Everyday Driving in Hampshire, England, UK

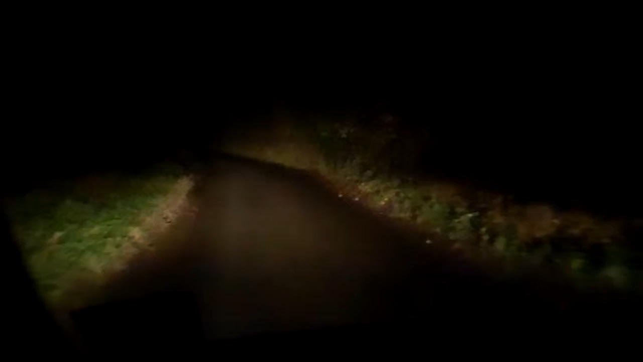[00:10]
Be videotape easy left, followed by easy right. Easy left. Wait, what? Oh, straight here. The kids this Christmas. But, saving you money every day. Rick, I'm smoking in your car. Very good. At only £139 per month. Continue straight. Encourages continuing on the only way I can continue. Actually, I like this road. We have a medium left coming up.
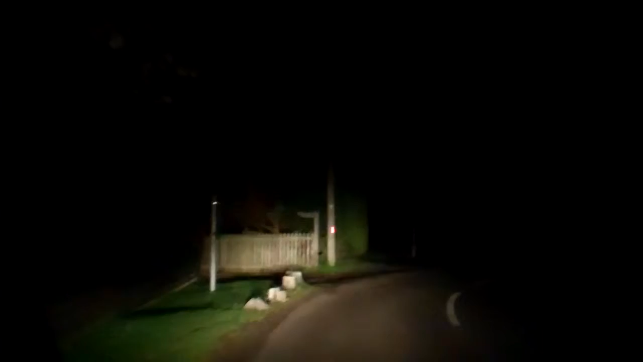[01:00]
Subject to status to over 18s. Indemnities may be required. Conditions apply. Very good. Very good. Semi-decent road. Has lines now. You could say we've got Christmas wrapped up. Oh, I didn't say I wasn't going to smack you with branches. Continue straight. Until this Christmas. Straight. Very good. Shopping store.
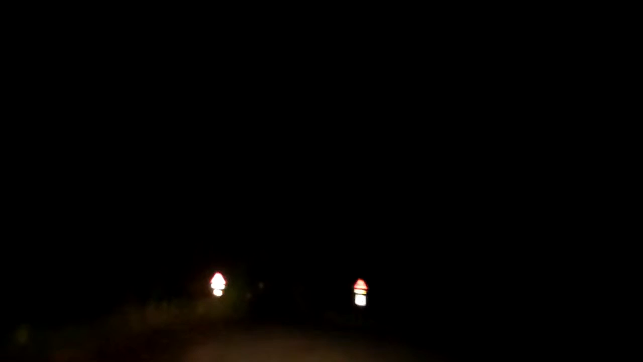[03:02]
Okay, 0.5. Gotcha. School. Alright, school. Oh, that's nice. A good sign. That's a breather. Okay, there's a school. Alright, they don't need their children. Very good. Road narrows. Road fucking definitely narrows. What's up with this little thing? Is that a telephone? Yes.
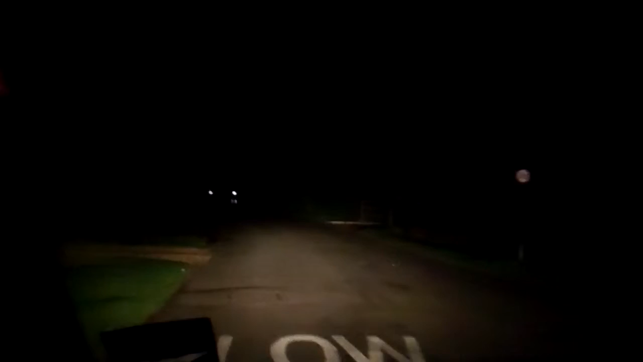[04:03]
Really? Yeah. Is this it? No, that's the driveway. Oh, yeah. Sorry. Here's a street. Hard right. Okay. I did. Hulk Road. Hulk, I know what you did last summer.